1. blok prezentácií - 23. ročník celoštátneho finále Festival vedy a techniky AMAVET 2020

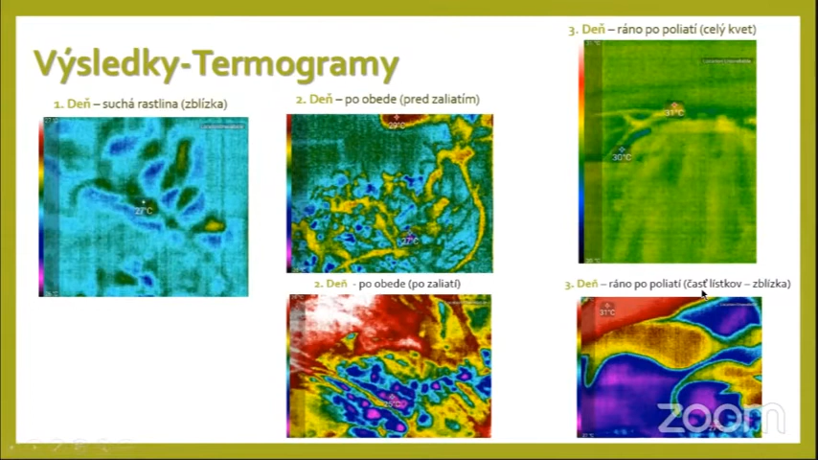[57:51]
Na termogramu z treťoho dňa vidíme reakciu na prístup vody v podobe zvýšenia metabolizmu v rastúcich zónach na lístkoch a meste ohybania stonky. Na rastline po obede sme spozorovali zvýšenou teplotu na rastlom vrchole.
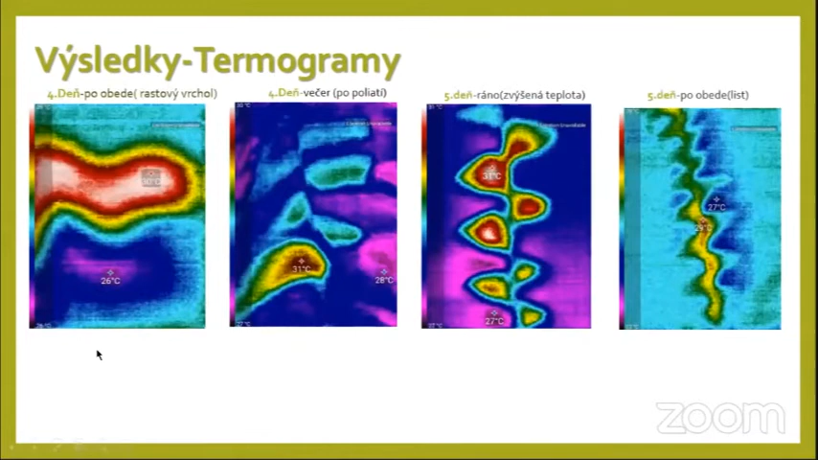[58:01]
Teden večer sme zaznamenali rastlí stonky. Na 5. deň ráno sme opätovne spozorovali zvýšenie teploty na lístkoch. Na obéd 5. dňa sme začali pozorovať na rastlí pot v meste ohybania rastliny. Tu môžete vidieť podzemok a substrat, v ktorom sa rastlina nachádza. Na obrázku zo 7.
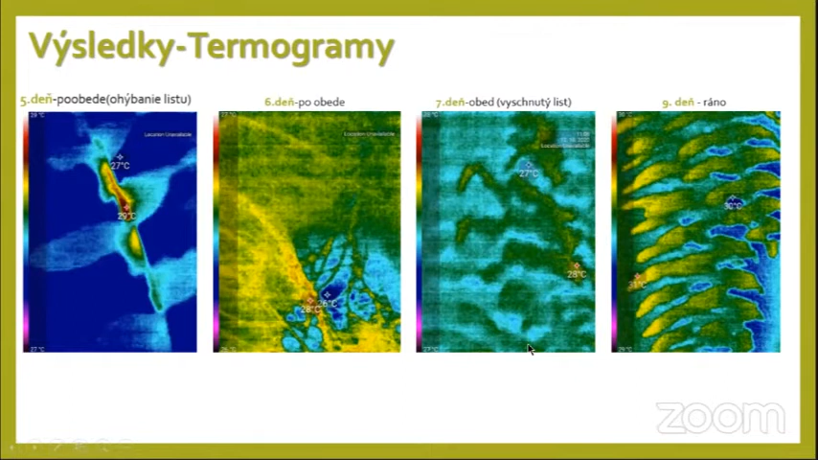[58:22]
dňa môžeme vidieť ako pôsobil vodný stres na líst. Poškodil ho. Na termogramu z 9. dňa môžeme vidieť zelený líst na ktorom prebajú fysiologické deje a procesy.
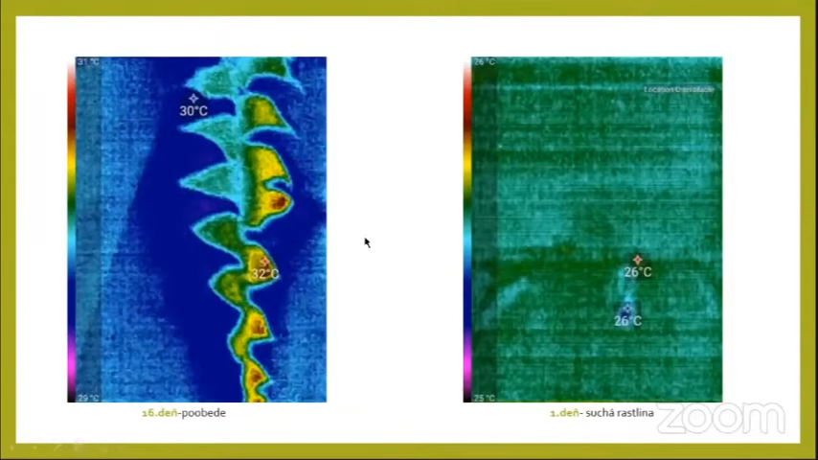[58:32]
A na posledných dvoch termogramoch vidíme, kde rastlina dosiahla najvyššie najnižšie teplotné rozdiely.